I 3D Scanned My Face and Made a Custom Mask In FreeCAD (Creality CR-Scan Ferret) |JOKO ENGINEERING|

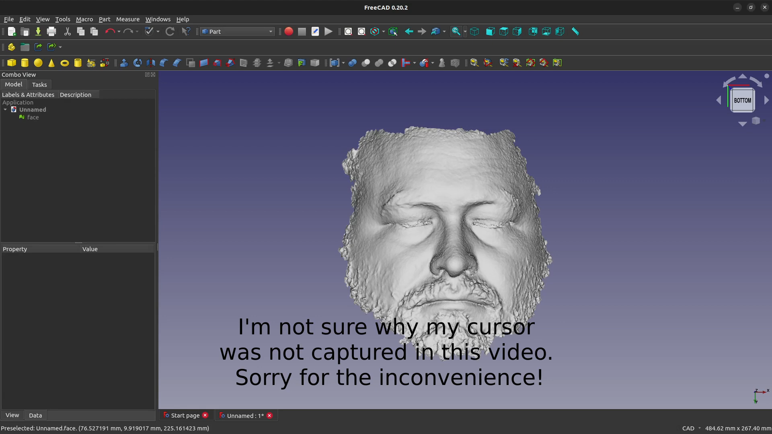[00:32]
and I noticed it made my cheeks look a lot wider than they normally do. I have my wife as a witness, so if you scan your head, scan your whole head so your cheeks don't look quite as wide.
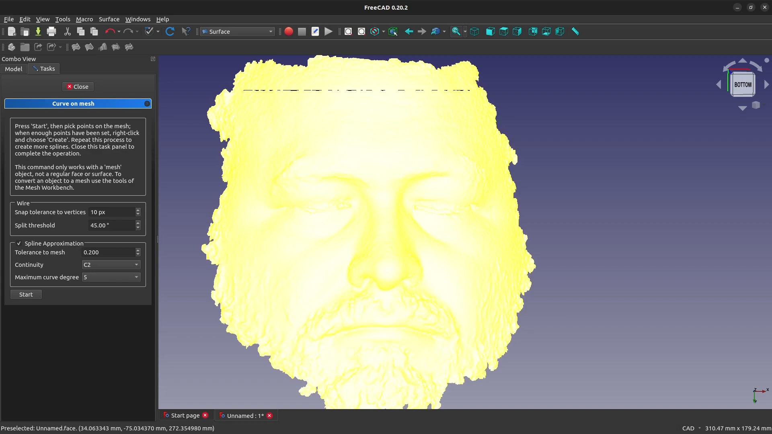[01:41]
And I'm going to start by just selecting two points, right? We're doing two-point curve. And then when I've done that, I right-click and create. There's a few ways of doing this. You know, there's a way that you can go to the part workbench and then say, you know, create shape from mesh and things like that to get the mesh editable.
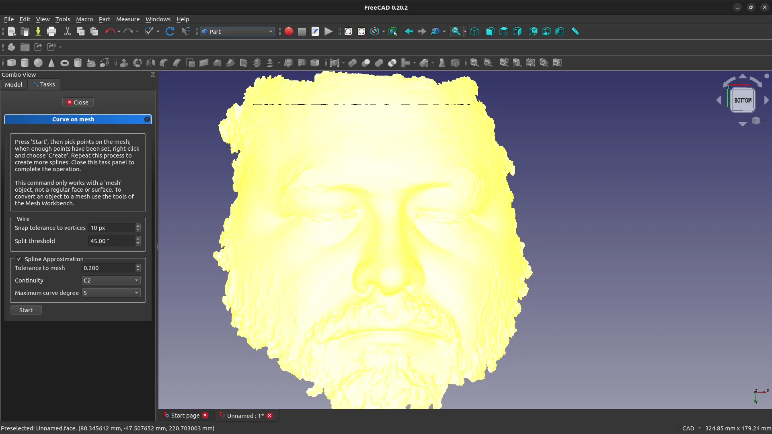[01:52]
But since this is an infinitely thin mesh, right, it's more of a surface, I guess a mesh surface, if you will, I think approximating this into a surface is probably my best bet. So I'm going to make a series of two-point approximation splines across this mesh, and I'm going to do so relatively close together. And then one thing I want to point out is I blinked, right?
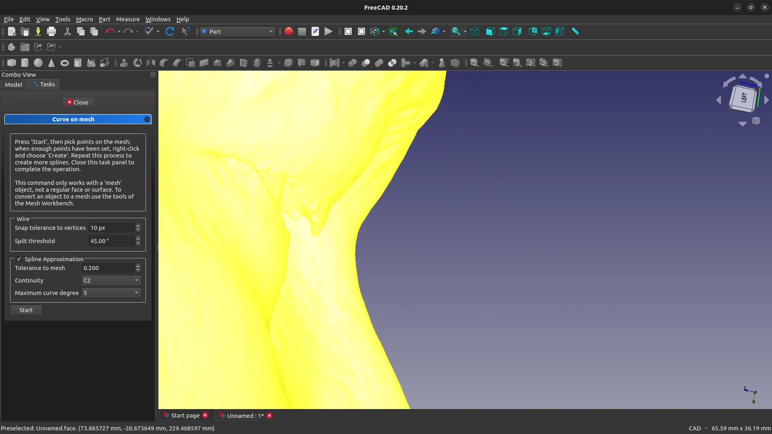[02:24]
That's pretty easy to see. You can tell that this mesh goes over and under and around itself, and that's not going to be great for approximation. That's not the scanner's fault.
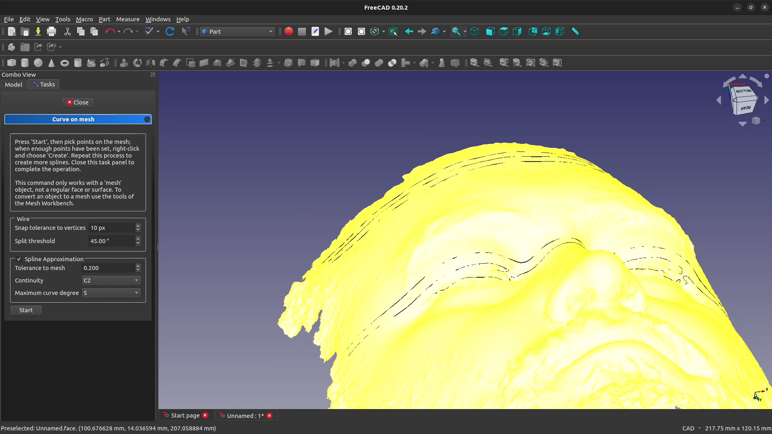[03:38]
I just have to hide my, hide the mesh. It was deceivingly simple looking. Ah, look at how the spline goes over and around itself.
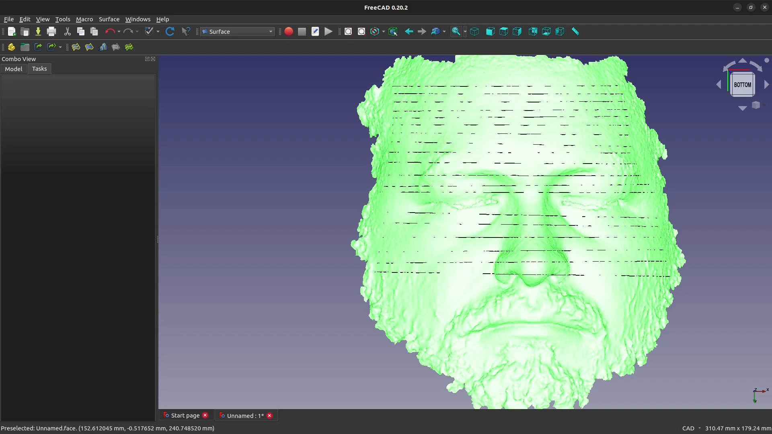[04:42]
We'll close that, and now I can probably hide my face mesh,
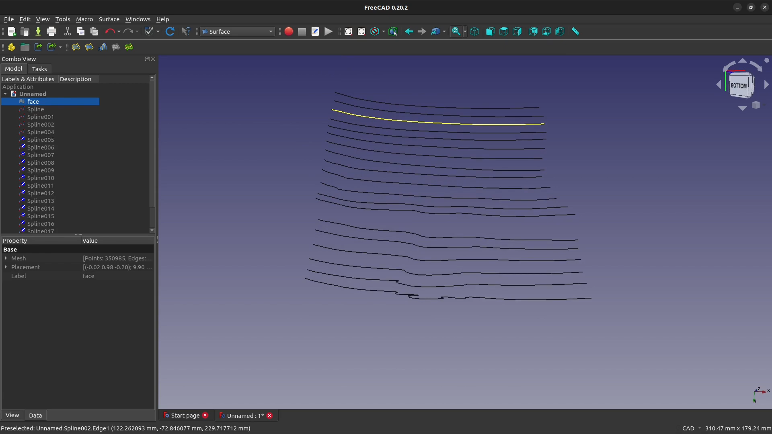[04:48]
and we can run a section, right?
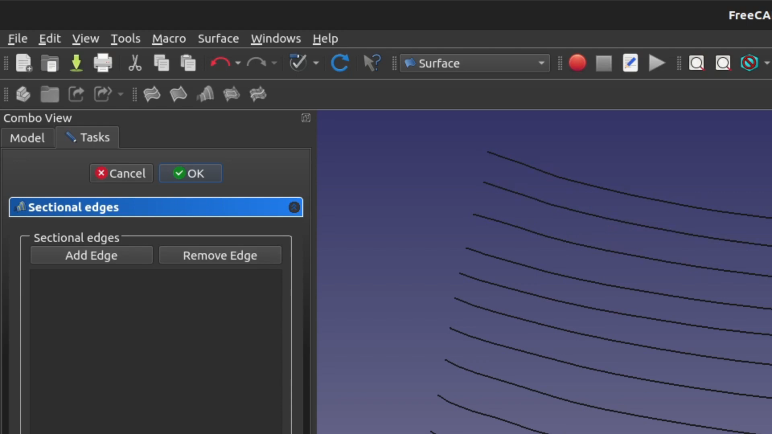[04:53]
We'll click Add Edge, and we just start building a surface off of these edges. Sometimes it'll get really messy, but it also can get better when we click on subsequent lines.
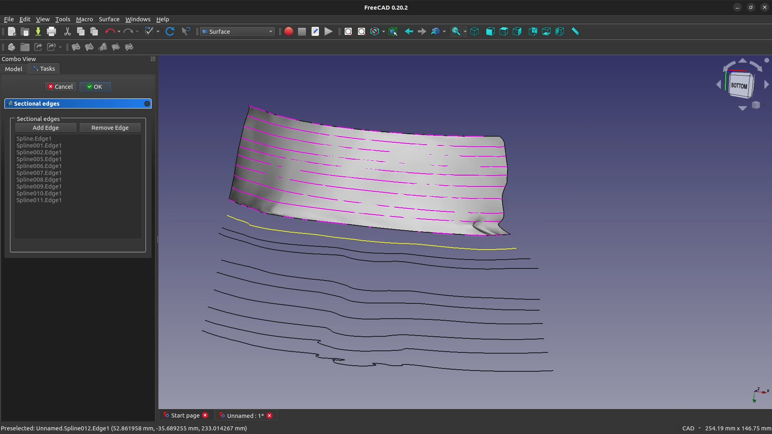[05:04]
There it is, messy, messy, and then I think it's going to start to get cleaner again.
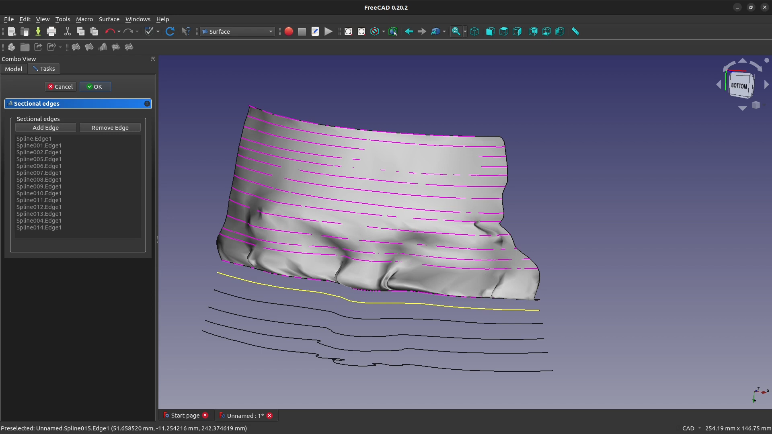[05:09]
Part of this is I have a beard, and if you really want to have a clean loft, avoid beards. It got a little bit messier on the last one. Do I actually need it if I remove that last line?
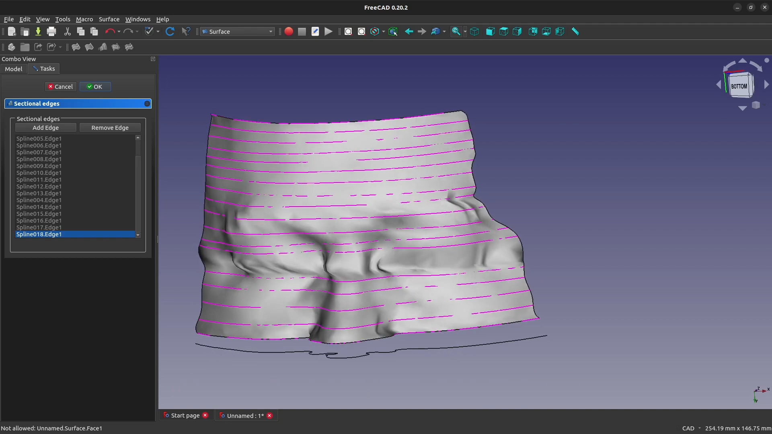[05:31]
Of course, the curvature can make some things look worse than they are, and some things look better than they are, right? So it's just a matter of being careful here.
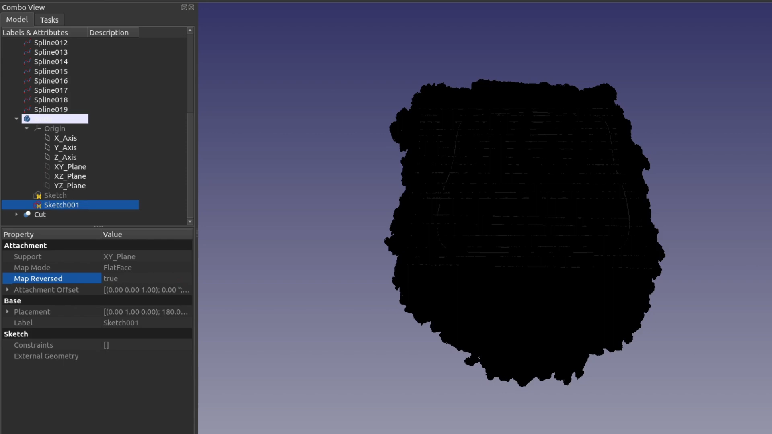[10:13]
Now we're looking at the other side, and there you can see the eyes very well. So, that's what I do in my visual settings to look at a mesh in a little bit better detail.
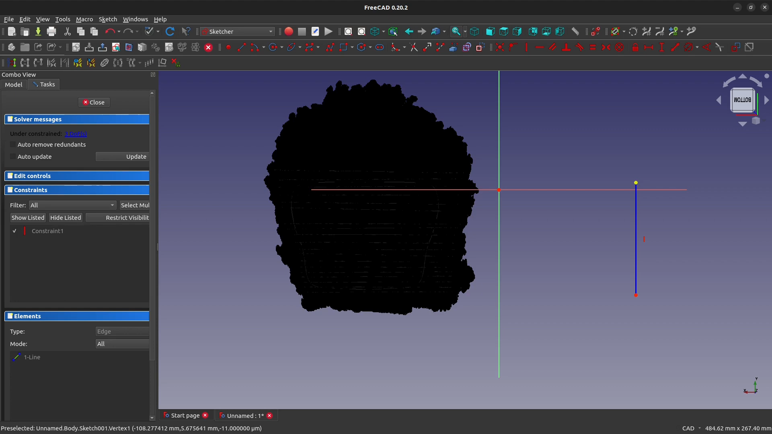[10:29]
I still should, looks like my center line flipped when I did the map reverse, so I'll just re-find about where the middle is. I'm going to say right about there.
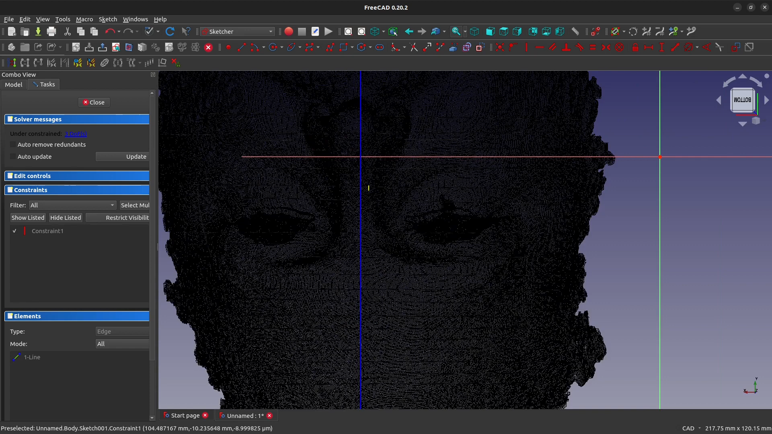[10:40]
Although it's not quite centered on the nose, right?
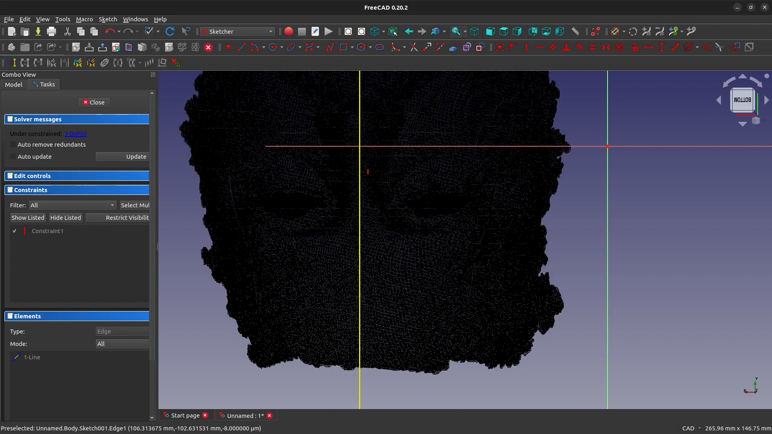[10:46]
It's hard with faces. You know, there's a lot going on here, right? Is my face completely level?